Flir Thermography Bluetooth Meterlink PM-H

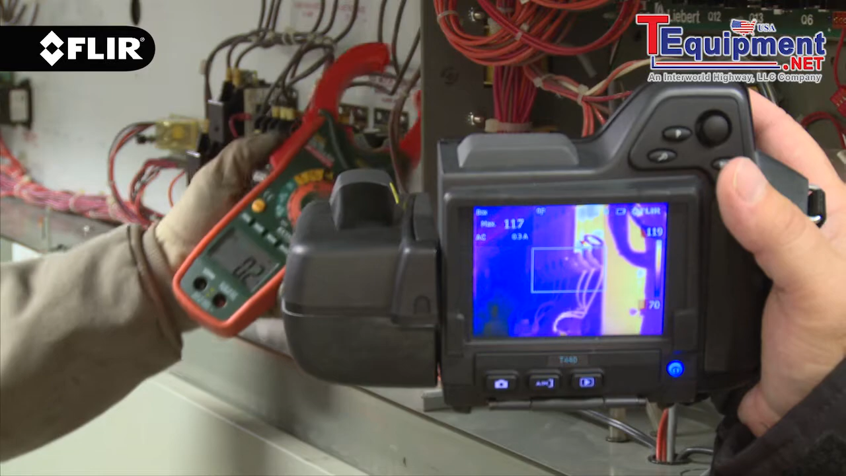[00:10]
All FLIR thermography cameras from the E40 on up feature Bluetooth communication so you can use meter link enabled test gear to send electrical load readings directly to the camera, embedding extra data into thermal images as you capture them.
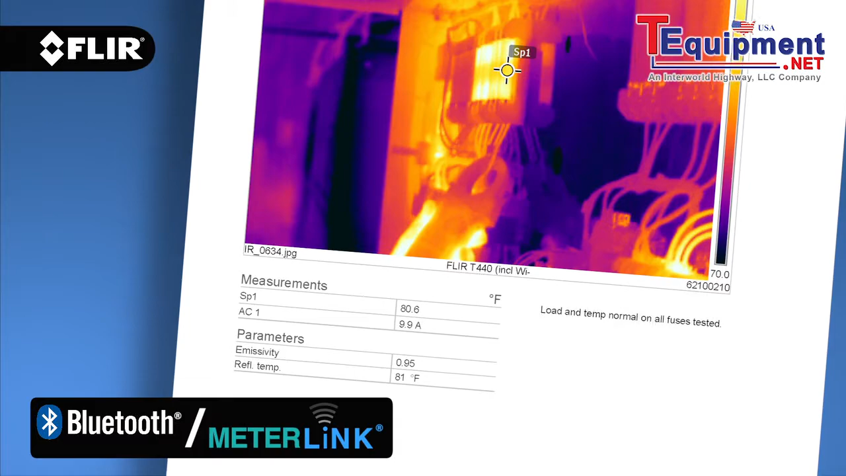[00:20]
On screen: spot 80.6°F
Valuable information for reports when you need to measure more than temperature.